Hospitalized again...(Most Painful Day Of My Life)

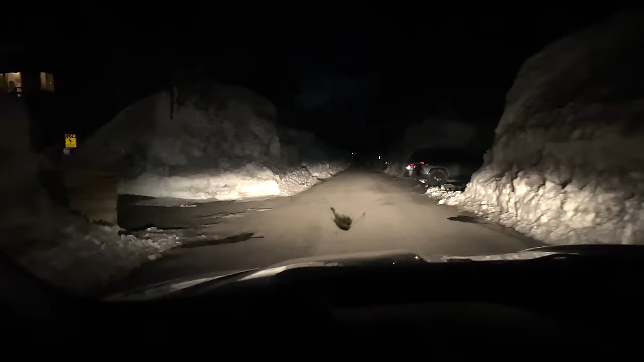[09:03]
There's not normally this much snow here, huh? No. That's like a 20-foot cliff right there.
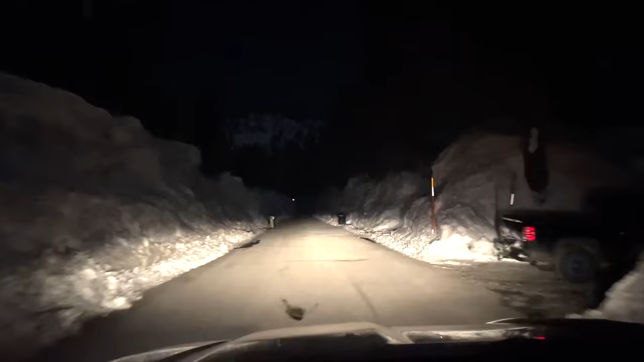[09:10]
Slow down. I think it's left right here. Left there. Yeah, I think it's this one right here, but... Oh, yeah. That's it.